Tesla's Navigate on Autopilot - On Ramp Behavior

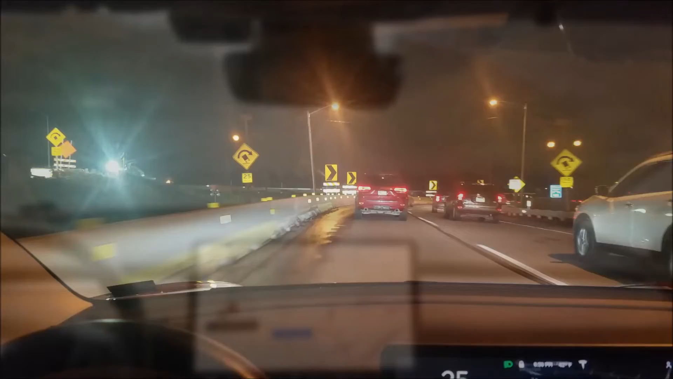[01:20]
There's an inversion here, so I'm going to just drive by hand until I get closer.
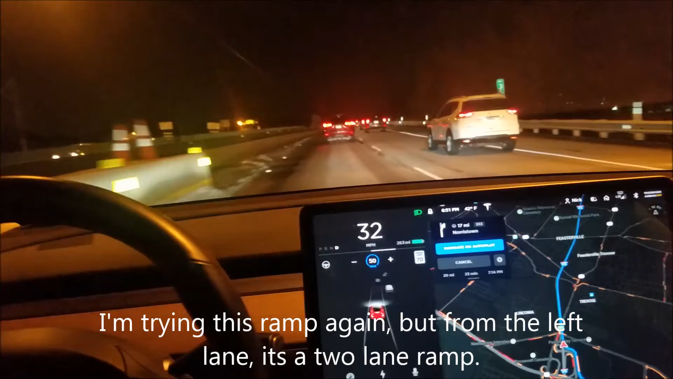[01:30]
And then, now I can turn it on safely. I hope it gets over here.
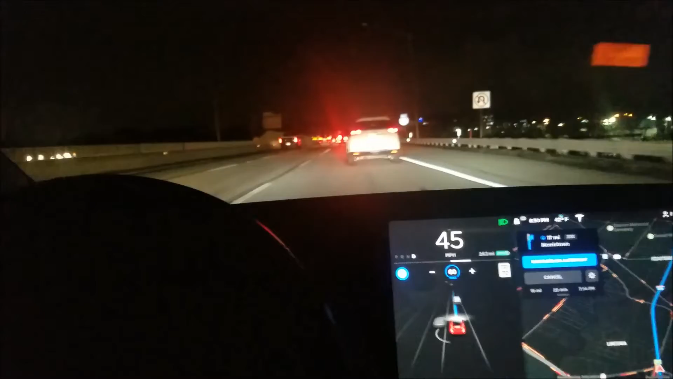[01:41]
Didn't go over. So that was a double lane entrance ramp. And it basically cut off the person in the right lane because it just kept going straight. I don't know whether a double lane entrance knows to shuffle over at the right time. I've noticed the on-ramps, it just seems to always go to the end of the on-ramp and looks for, I guess, the lane line cutting over to the left in this case.